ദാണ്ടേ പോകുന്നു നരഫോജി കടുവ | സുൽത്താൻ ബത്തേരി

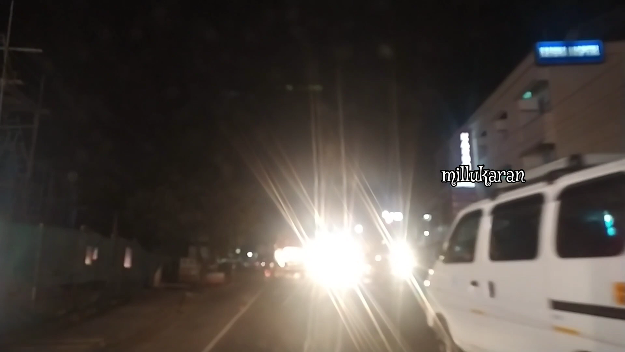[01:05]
ഈ കടുവയെ കൊണ്ടുവന്നാണ് നമ്മളിപ്പോ കണ്ടോണ്ടിരിക്കുന്നത്. അതിലാണ്, ആ കൂട്ടിലാണ് കടുവ.
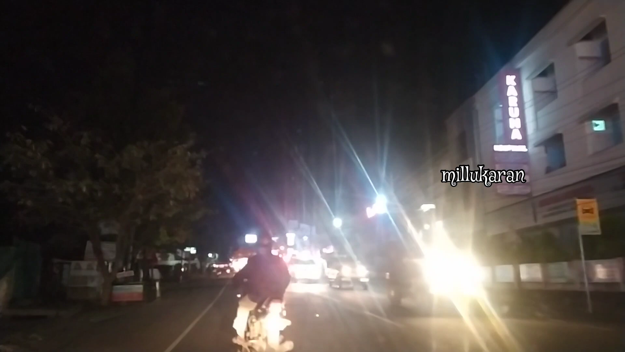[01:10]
കടുവ ഓൾറെഡി പാസ് ചെയ്ത് പോയി. നമ്മൾ ഈ കോൺവോയിൽ എത്താനാണ് ശ്രമിച്ചുകൊണ്ടിരിക്കുന്നത്. ഇതാണ് ആ കോൺവോയ്. കടുവ ഓൾറെഡി നമ്മുടെ വണ്ടി പാസ് ചെയ്ത് പോയിട്ടുണ്ട്.
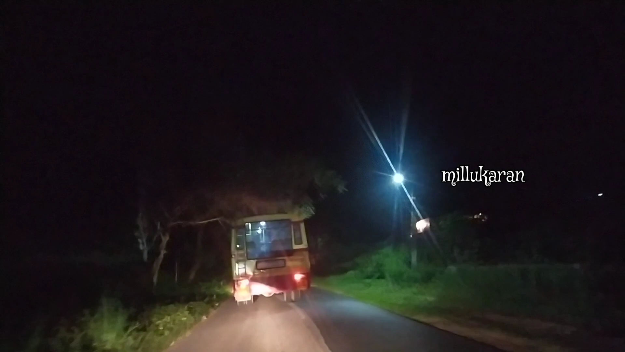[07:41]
നമുക്കിപ്പോ ആ കോൺവോയ് കാണാം. ബസ് ഇപ്പോ ചാടിയതുകൊണ്ടാണ് അല്ലെങ്കിൽ നമുക്ക് ഒരു ക്ലിയർ വ്യൂ ആയിരുന്നു.
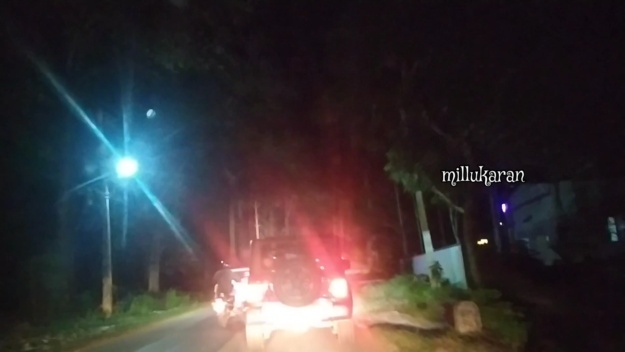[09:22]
കോൺവോയ് ആണ് നമ്മളിപ്പോ കണ്ടുകൊണ്ടിരിക്കുന്നത്, കടുവ പോകുന്ന കോൺവോയ് ആണ്.
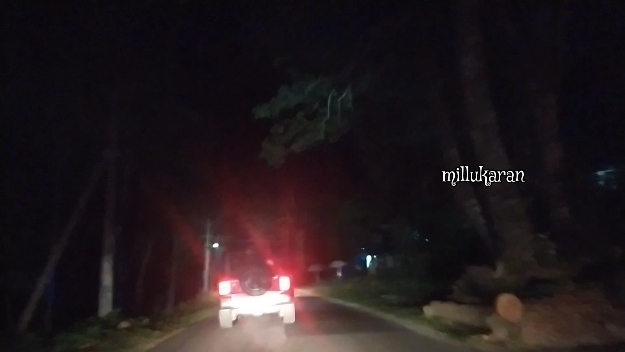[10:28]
ആയതുകൊണ്ട് അത്ര ക്ലിയർ അല്ലെങ്കിൽ കൂടിയും നമുക്ക് കാണാം.
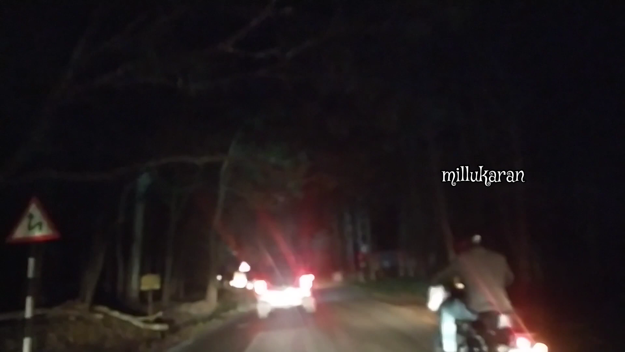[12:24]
ഇതേതാണ്ട് കുപ്പാടി ഭാഗത്ത് വണ്ടി എത്തി, എന്നിട്ട് അവർ പോവാണ്.
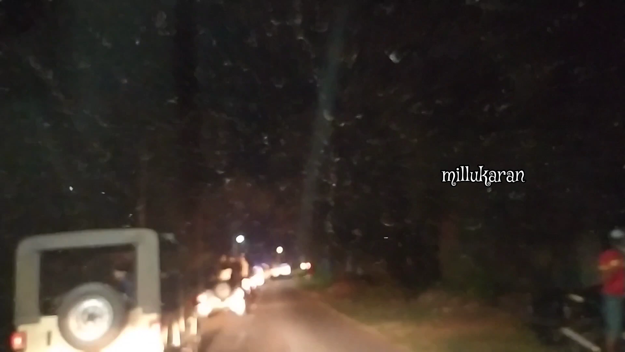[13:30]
ഇവിടെ നോക്കിയാൽ നമുക്ക് വളരെ കൃത്യമായിട്ട് കാണാൻ സാധിക്കും കടുവ പോകുന്നത്.
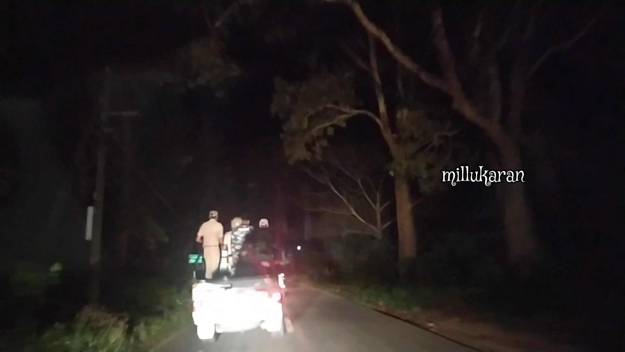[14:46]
അപ്പൊ ഞാൻ ഒന്നുകൂടെ ഒരു റീക്യാപ്പ് തരാം. സംഭവം എന്ന് പറയുന്നത് ഏതാണ്ട് ഒരു 10 ദിവസം മുമ്പാണ് അവിടെ പ്രജീഷ് എന്ന് പറയുന്ന ആളെ കടുവ പിടിച്ചത്. നമ്മൾ ആക്ച്വലി കോൺവോയുടെ ഇടയ്ക്കാണ് നമ്മളിപ്പോ ഉള്ളത്.
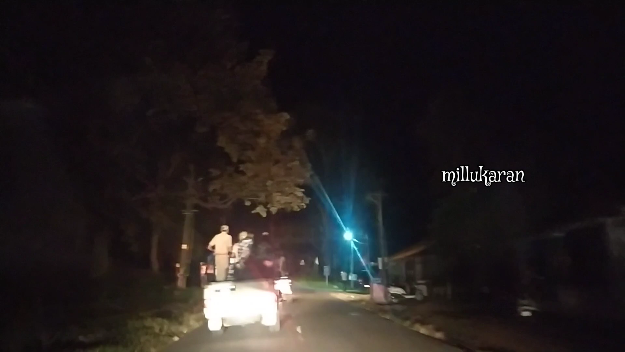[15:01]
പ്രജീഷ് എന്ന് പറയുന്ന ആളെ കടുവ പിടിച്ചത് ഏതാണ്ട് ഒരു 10 ദിവസം മുമ്പാണ്. അപ്പൊ പ്രജീഷ് അവിടെ പശുവിന് വേണ്ടി പുല്ലരിയാൻ പോയിരിക്കുകയായിരുന്നു.
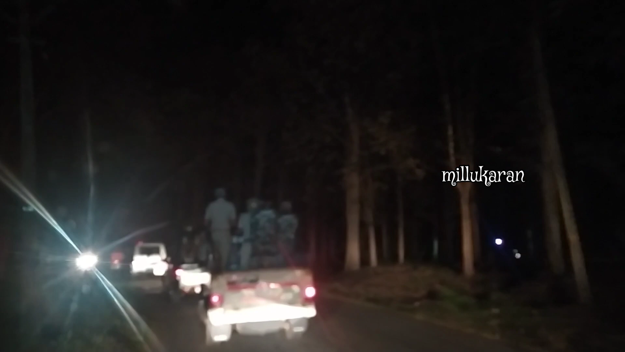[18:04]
അപ്പൊ കണ്ടോ, അവിടെ ഒരു പോലീസ് വണ്ടി പോകുന്നു, അതിന്റെ തൊട്ട് പുറകിൽ അവിടെയാണ് കടുവ പോയിക്കൊണ്ടിരിക്കുന്നത്.
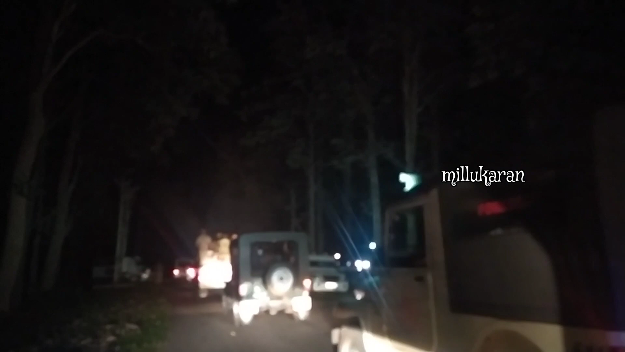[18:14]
ആ ട്രാക്ടർ, അപ്പൊ നമുക്ക് ഇവിടെ നോക്കി ആ ട്രാക്ടർ കാണാം. ആ ട്രാക്ടറിനകത്താണ് കടുവ. ഇതിനി ബാക്കിയുള്ള അവരുടെ ഒരു കോൺവോയ് ആണ്.